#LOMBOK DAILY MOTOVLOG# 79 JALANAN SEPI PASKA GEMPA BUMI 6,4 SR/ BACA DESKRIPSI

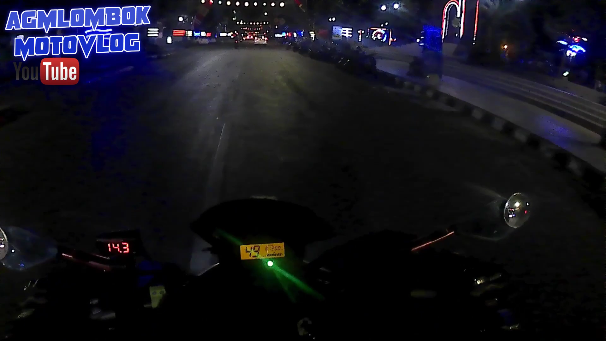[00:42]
weh, emang sepi banget, asli ini, banyak banget sepi, jalanannya ini loh, biasanya itu ramai
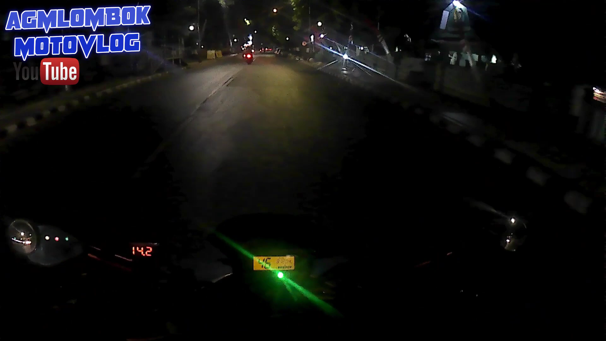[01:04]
Sejak gempa, itu udah banyak yang tutup kayaknya sekarang hari ini, jalan ini biasanya rame, ini sepi banget, gak ada satu-satu Jadi bisa ngegas, sudah disini biasanya gak pernah bisa ngegas, gas, wuh, mantap
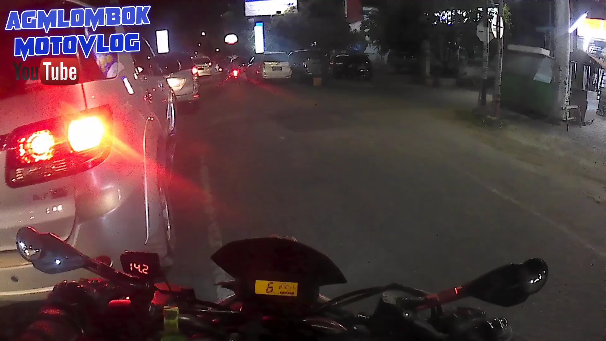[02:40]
waduh, waduh, ah Wah, ruby ini Ruby rame lagi nih Sekarang banyak belanja di ruby soalnya Jalanannya sepi Jalanan sepi Pili 60
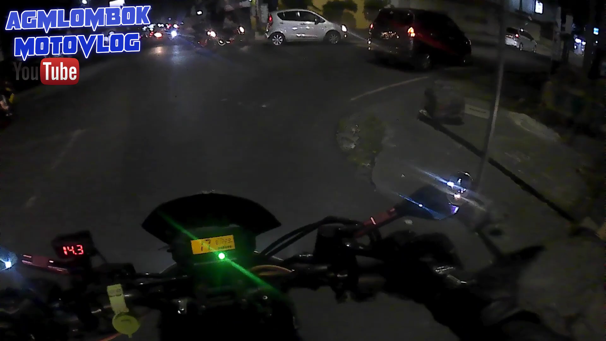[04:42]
sepi banget sepi banget gila aduh jalanannya memang sepi nih aduh asri sepi banget aduh ya semoga aja ada lombok bangkit lagi dan bencana pun cepat berlalu kayak